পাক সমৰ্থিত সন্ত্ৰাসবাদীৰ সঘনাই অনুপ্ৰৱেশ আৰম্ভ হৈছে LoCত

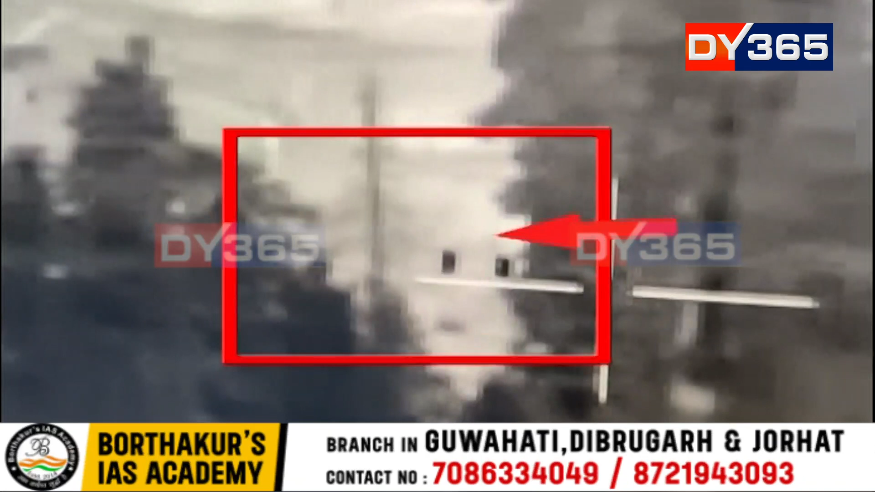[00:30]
लाइन अफ कंट्रोल पार होई भारोत अट प्रभेखर सेस्टा सुला हंट्रागबादी तीनी तार
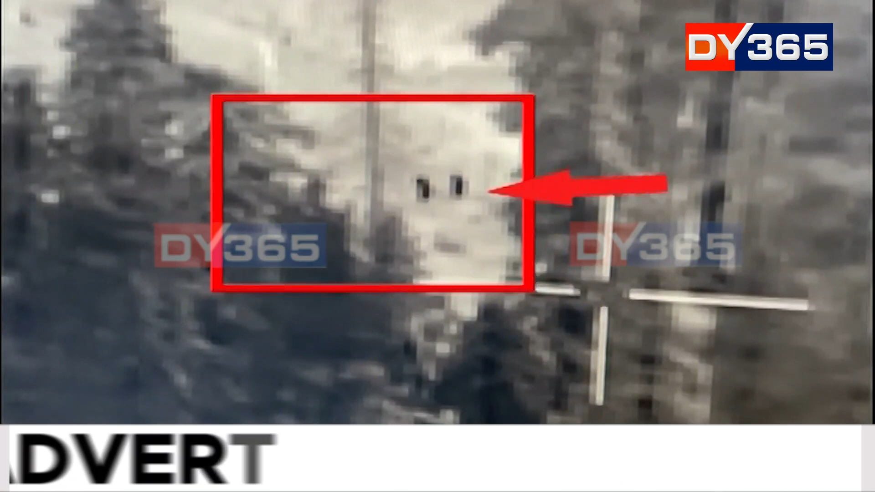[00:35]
वीडियो मारिया नानक पोस्टर हमिपट कामा कोटे एलेकाट
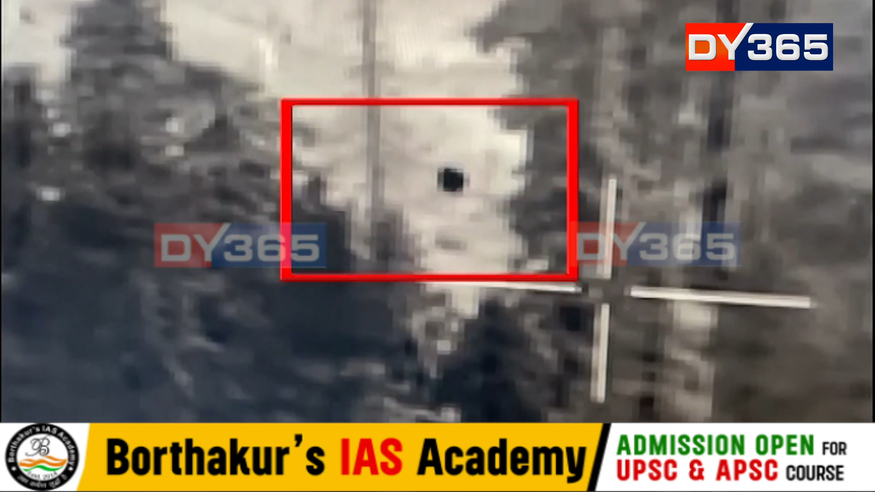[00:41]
ब्रिहस्पोती बारे एकेटा पाकिस्टानी हंट्रागबादी एई दोरे भारोत अट प्रभेखर
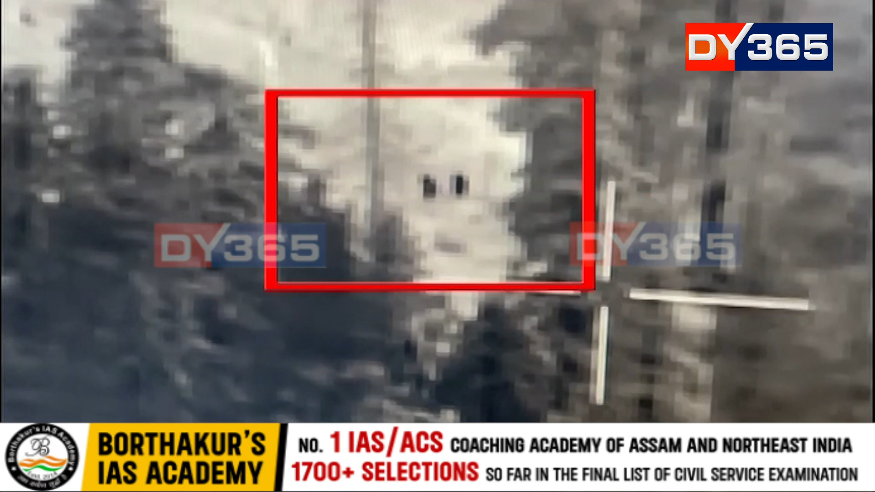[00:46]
सेस्टा सुला है सिल सुरांस्वार प्रा होथिक घबर पुआर पिसोते
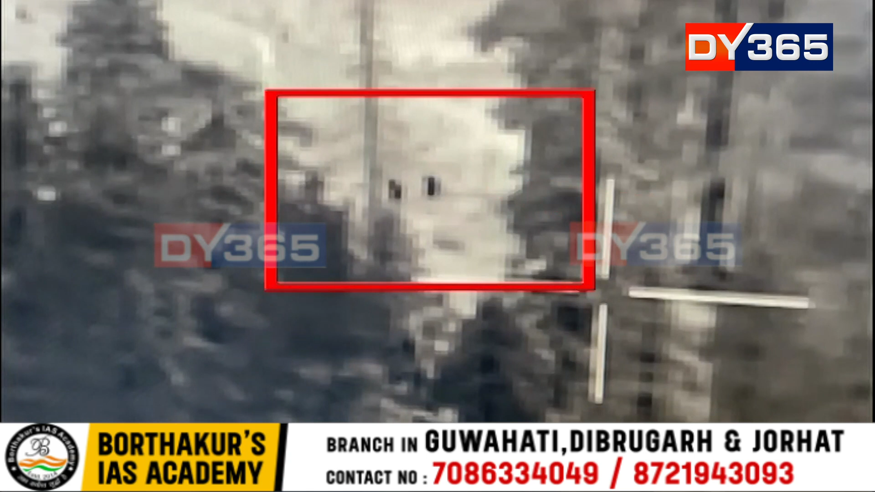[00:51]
हंत्राग बादी तीनिता धरापुरील सार्विलेंस गेजेत अट साउत ड्रिस्षोतो
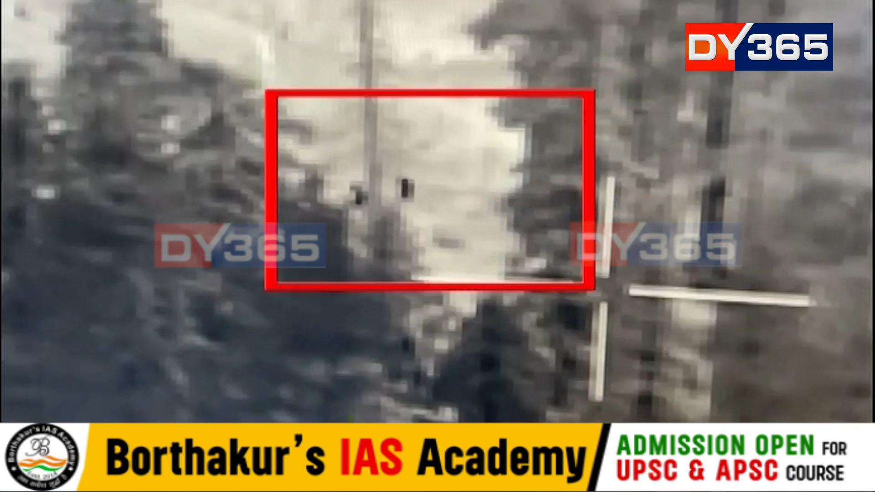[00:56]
एक एता पाकिस्तानी हंत्राग बादी होरू होरू जुपोहा
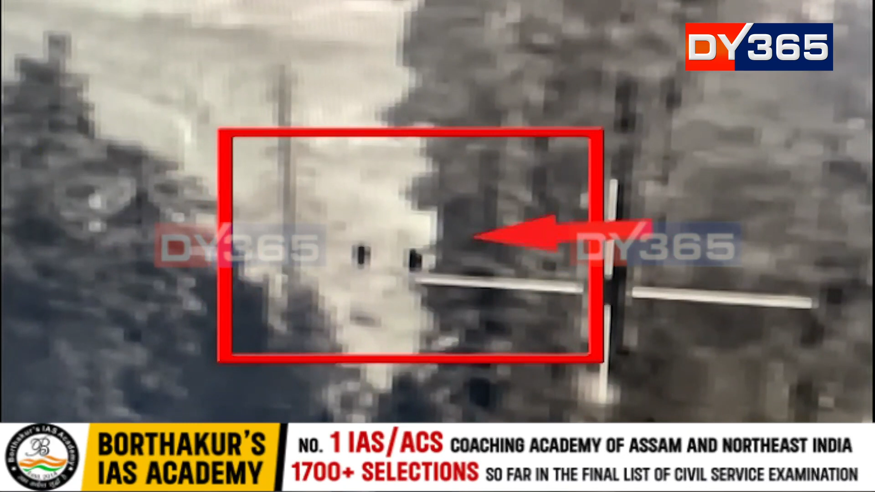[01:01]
अरू गसर पातर आरलोई आगवाईसे लाहे लाहे प्राय आद बाजी 65 मिनितात सार्विलेंस गेजेत अट धरापुरीसील हंत्राग बादी तीनिता
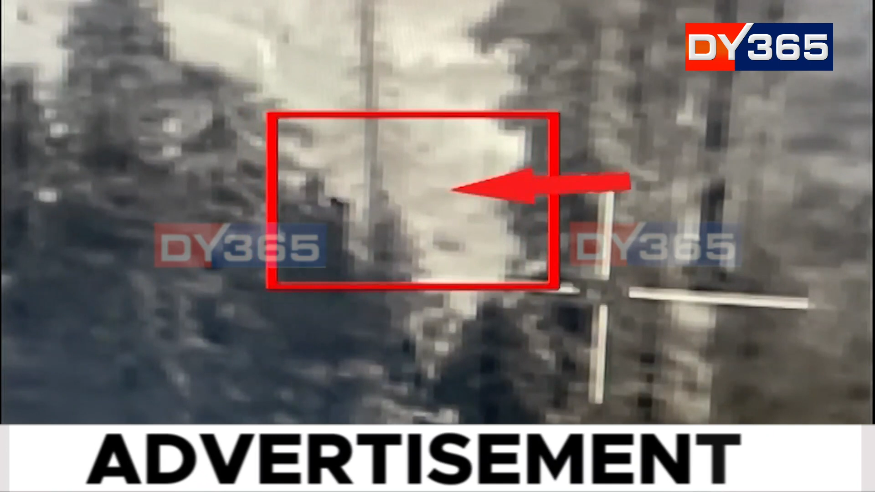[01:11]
तार पिसोते हैनाक होतर कोकुरी दिया होल।